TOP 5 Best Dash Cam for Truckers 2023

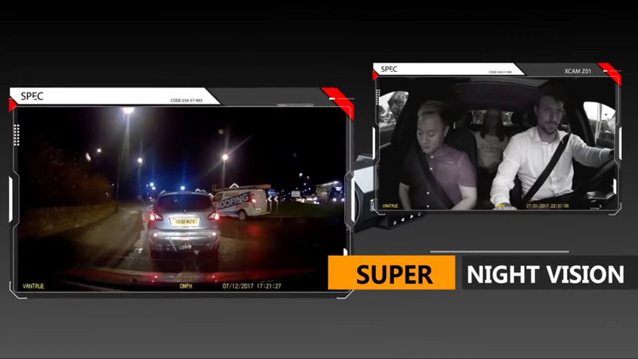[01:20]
4-dig to 158-dig F, 20-dig to 7-dig C. When-to-dig to this, excellent audio recording with built-in microphone.
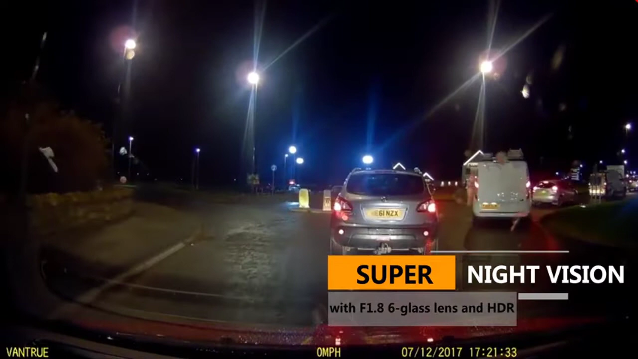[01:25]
Time-lapse function automatically takes photos at specified intervals.
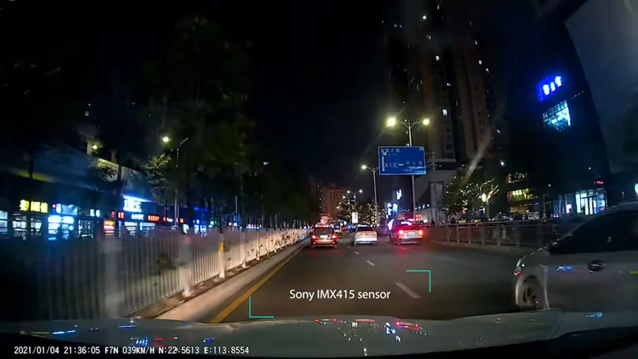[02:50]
F7N Dash Cam with high-spec sensor improves
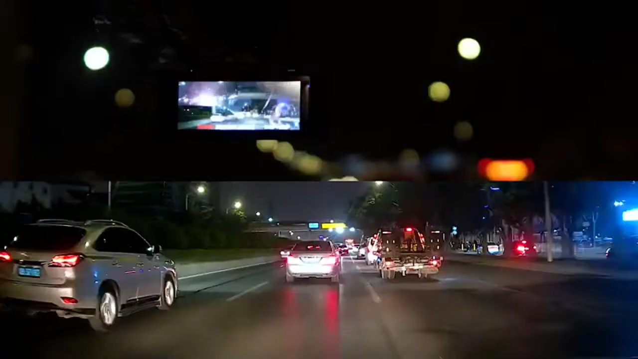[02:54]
low-light sensitivity allowing clear imaging in low-light environments.